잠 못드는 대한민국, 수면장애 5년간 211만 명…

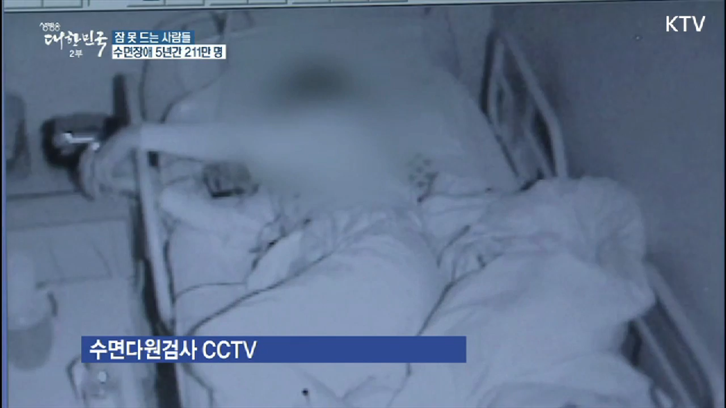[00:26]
심전도 등 몸의 변화를 살피고 수면 장애의 원인을 밝히는 수면다원 검사입니다.